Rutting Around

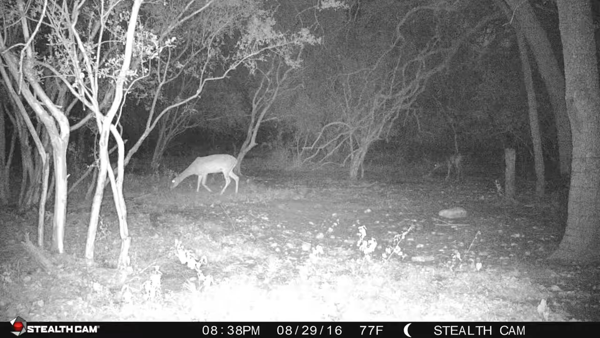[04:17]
Now I typically use a 32 gig card on mine,
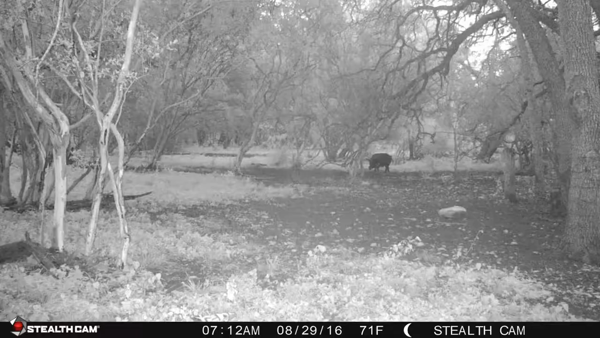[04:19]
but I like a very high resolution photo because I want to be able to see everything that, you know, I'm looking at.
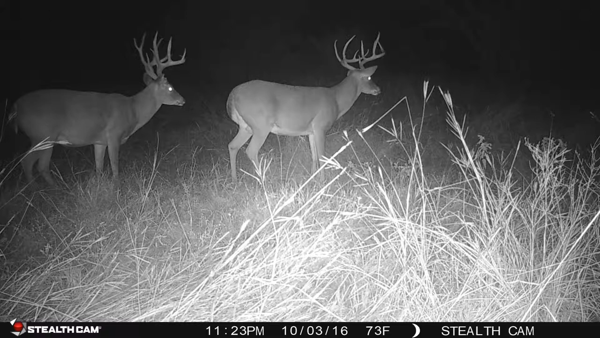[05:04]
This premier scouting camera features 45 no glow IR emitters to help illuminate up to 100 feet out for great nighttime photos,
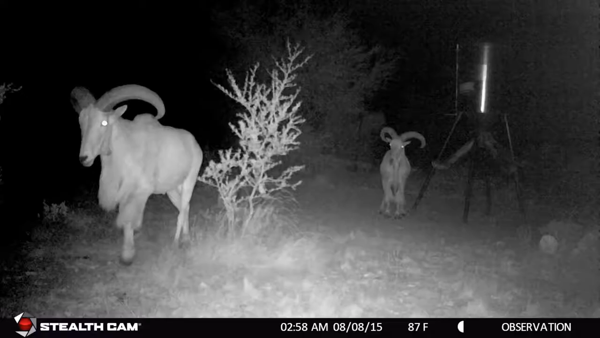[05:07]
allowing you better coverage than ever before.